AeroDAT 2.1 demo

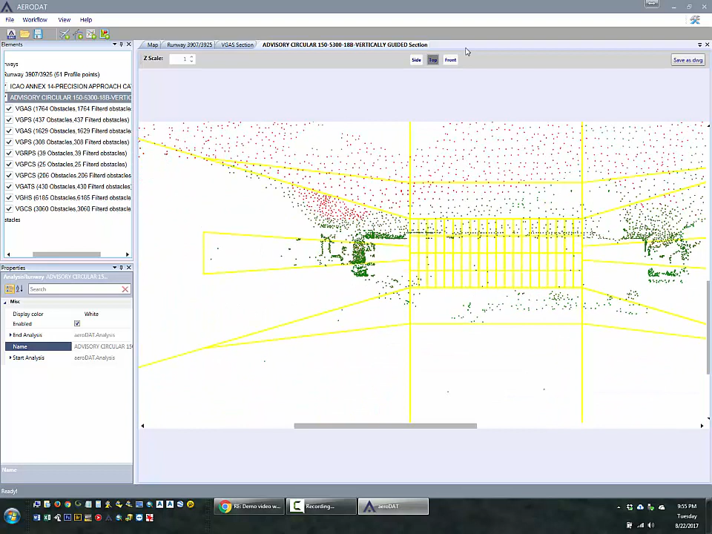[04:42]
Front view, not very useful. It's still interesting to see.